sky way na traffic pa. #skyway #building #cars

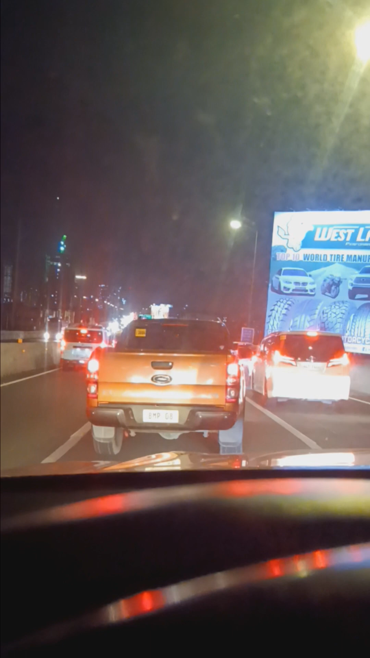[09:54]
Dito lang nagka-traffic. O ayan, pulang-pula yun. So ayan guys, mahaba ang traffic.
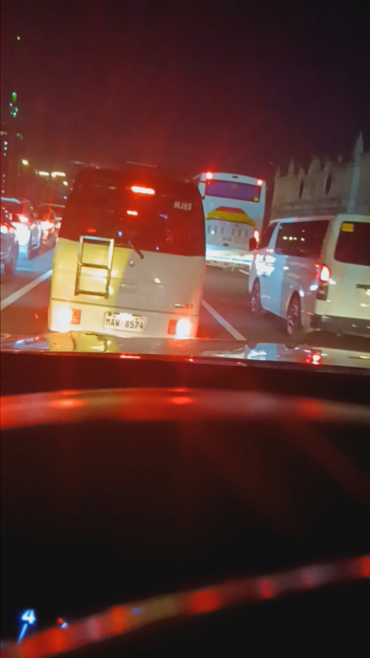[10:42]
Tayo na ito, skyway na traffic pa.
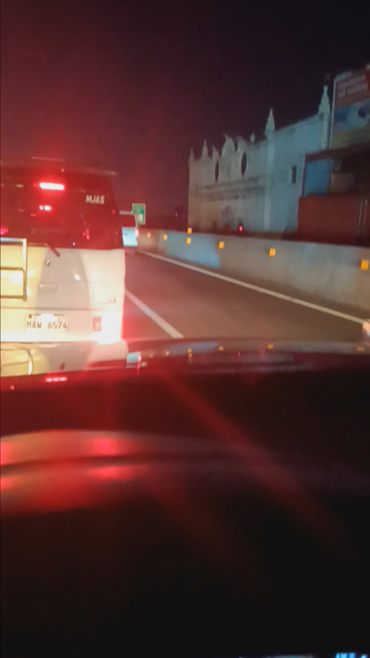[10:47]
Thank you.
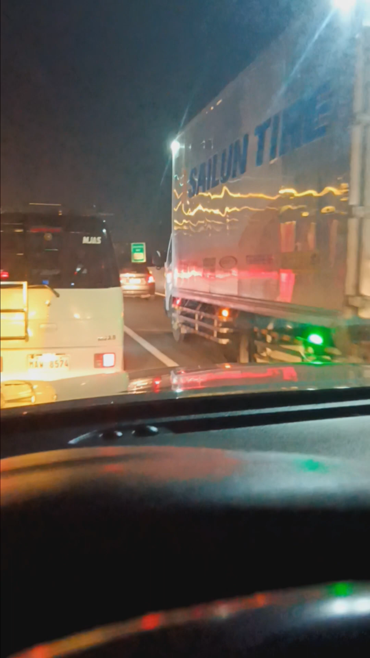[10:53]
hindi yan, oh. Karoon ng build up yung mga bababa ng Makati. Bendia pa lang, traffic na, bro. Taka pa ng Terminal 2, inay.
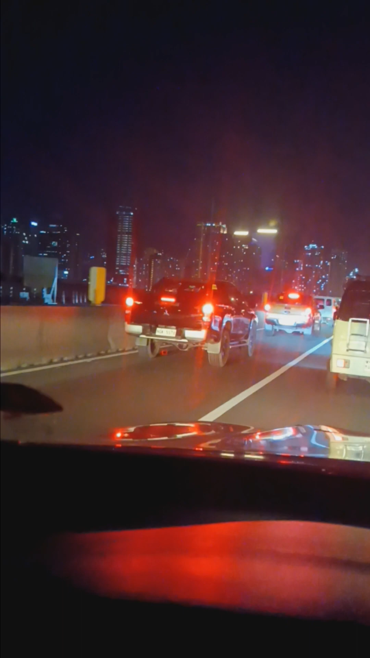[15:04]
Dito na nga lang guys, kakasawa itong traffic na ito. Gusto ko pa sanang ipakita yung mga kabuildingan din sa Makati. Ayan, Cityland. Pagkaga na rin ka-traffic ay nakakangawit, lalo't wala akong
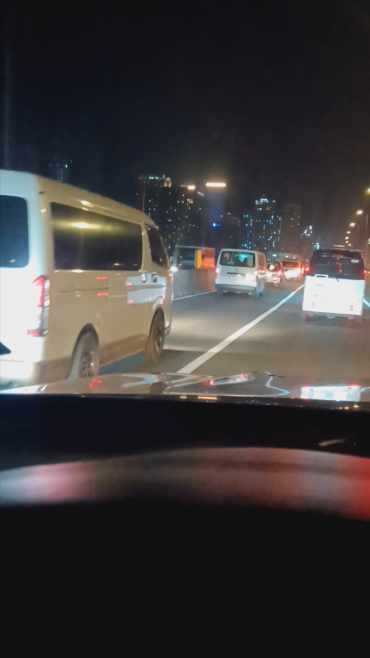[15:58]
Yan yung Makati, yung mga building na yung matataas. housebound din na daan.